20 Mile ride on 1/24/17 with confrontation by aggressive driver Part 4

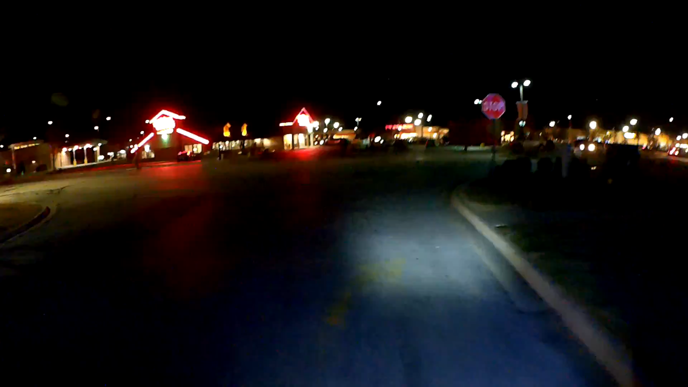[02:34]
We'll ride the mean streets. We're gonna pull in the Starbucks for a minute. Thought I saw my buddy's car,